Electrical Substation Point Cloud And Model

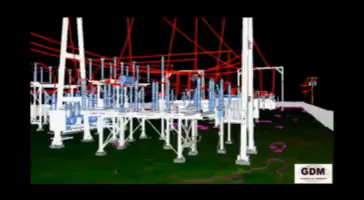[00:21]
This presents owner-operators with the ability to map their assets in 3D with sub-centimeter accuracy.
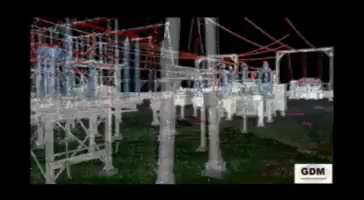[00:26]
This substation model was created from the raw point cloud that is captured by the laser scanner in the field.
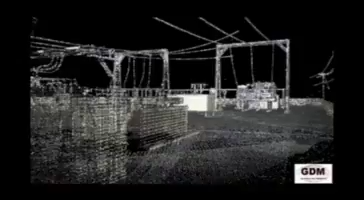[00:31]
As you can see, the point cloud data is itself rich in detail,
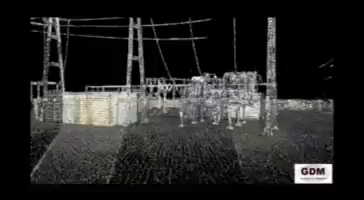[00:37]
including photorealistic coloration.
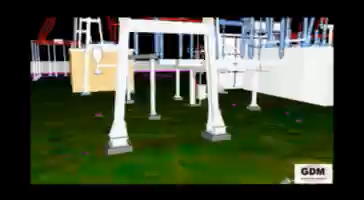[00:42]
The ability to overlay the raw point cloud along with the modeled objects in the same model space allows for
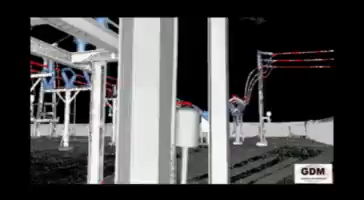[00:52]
quality control and assurance of the accuracy of the modeled objects in all three dimensions.
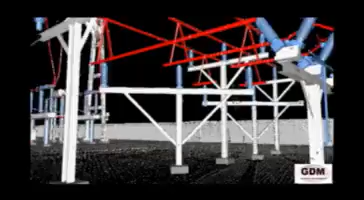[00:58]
The point cloud and resulting models can be geo-referenced.
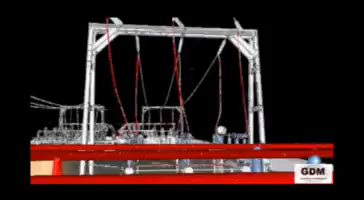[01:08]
This gives all objects real-world or site-specific coordinates
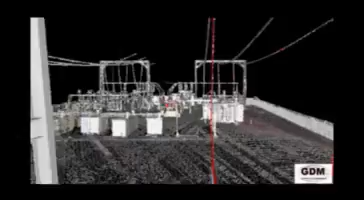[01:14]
and allows for instant locating and insertion within existing GIS databases.
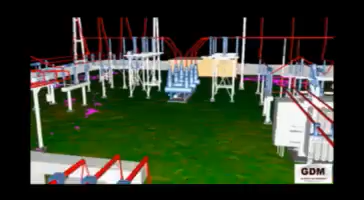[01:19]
These models can also be exported to CAD systems such as MicroStation or AutoCAD.
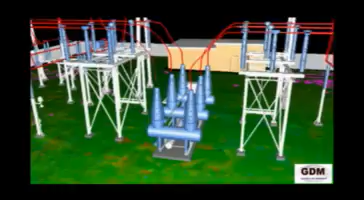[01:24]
As 3D objects in CAD applications,